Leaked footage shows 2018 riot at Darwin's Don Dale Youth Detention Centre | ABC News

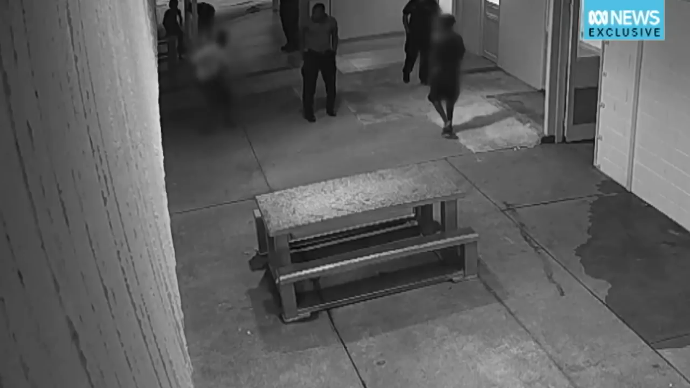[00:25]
Detainees and staff can be seen grouping near a doorway when a detainee snatches keys from a guard. A scuffle breaks out and the guards retreat indoors, while detainees unlock cells and arm themselves with star pickets and broken table legs.